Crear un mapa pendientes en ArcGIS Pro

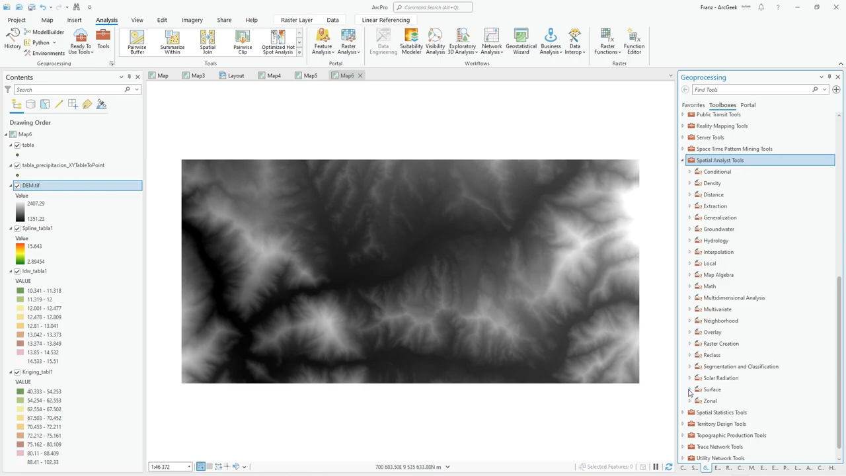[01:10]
Para ello vamos a la pestaña análisis, tools, se abre el panel de geoprocessing. En spatial analysis tools vamos a surface aquí y vamos a seleccionar la herramienta slope y es muy sencillo. En impact raster selecciono, sería el modelo de elevación digital, el DEM.tif y en output and measurement. Acá puedo seleccionar si quiero mi mapa de pendientes en grados o en porcentaje. Eso va a depender de sus requerimientos o necesidades. Le dejo en grados, no hay problema. El método planar o geodésico, le voy a dejar en planar porque no es una superficie muy amplia.
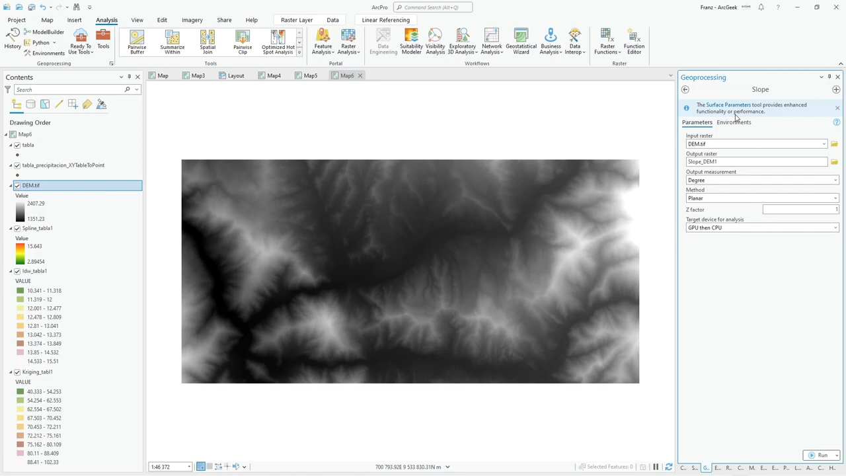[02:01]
Le dejo con ambas. También nos recomienda usar la herramienta Terra Face Parameters para tener una mayor personalización y un mejor rendimiento, es lo que nos dice. Pero le dejamos aquí y hacemos clic en run. Y listo, ya tenemos el mapa de pendientes y vamos a la tabla de contenidos en contents.